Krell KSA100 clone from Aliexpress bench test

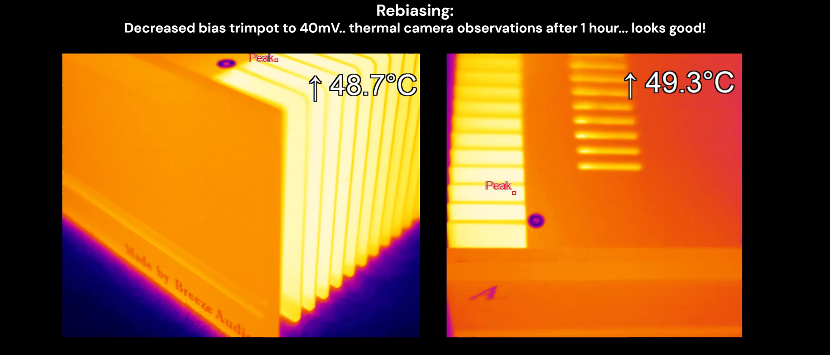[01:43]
And so the bias was decreased back to 40 millivolts and thermal observations, where the camera showed everything was within reasonable range. Interestingly, the highest temperatures were actually located on some of the regulator transistors.
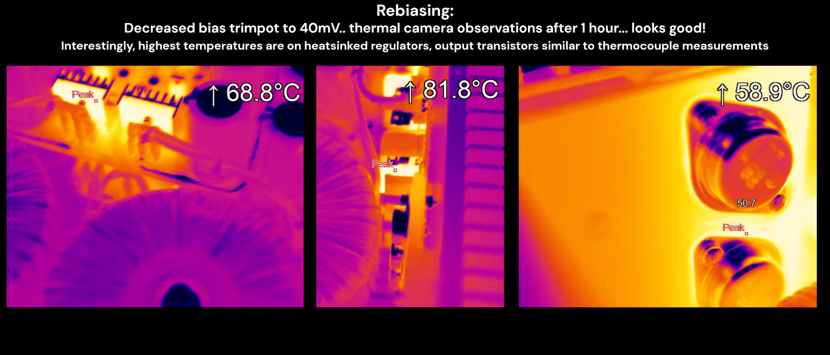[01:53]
The lower bias brought the maximum output power to within a comparable range of the original design at 1% distortion.